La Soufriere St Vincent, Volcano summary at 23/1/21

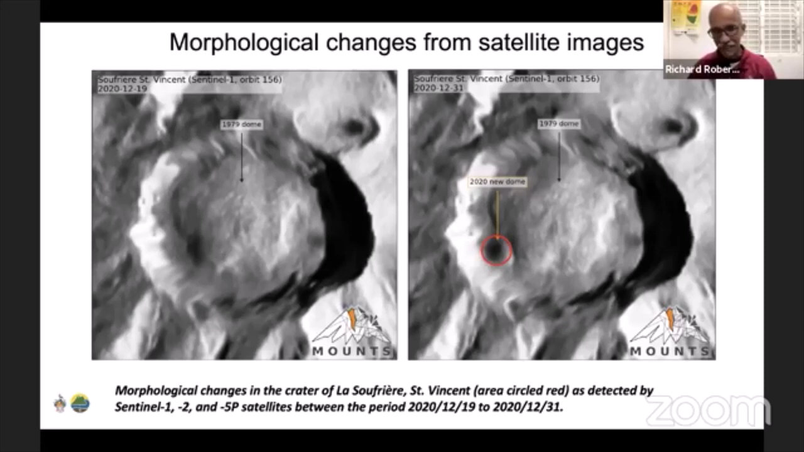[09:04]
It wasn't there on the left so much. Um, also this is another satellite. Um, uh, in some, a satellite that looks at, um, different components. So it stripped all the vegetation. It looks at changes in morphology, but you could, you could see the dome on the 2nd of January. Um, the little bump there on the left in the crater. And then you see it got, gets a bit bigger on the 13th. So true satellite, true video, true still images. We have been able to track the growth of the dome. It's gotten bigger.